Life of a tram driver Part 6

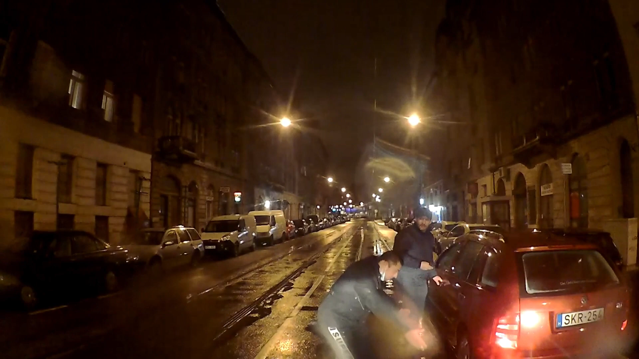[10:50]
Nézze oda! Jaj, basszom el! Mennyi már? Hol van? Jó szemtelen volt, mi? Ó, 600 ember is felöztek.